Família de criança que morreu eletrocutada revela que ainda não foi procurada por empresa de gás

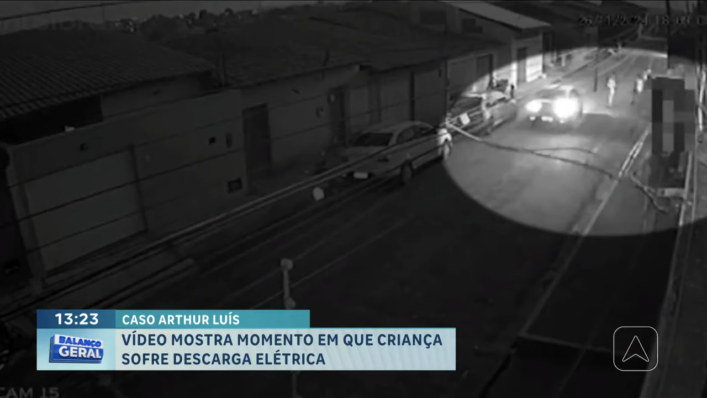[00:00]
Este vídeo, que foi gravado por uma câmera de segurança, mostra o momento em que o pequeno Arthur, de apenas 2 anos, brinca com as outras crianças.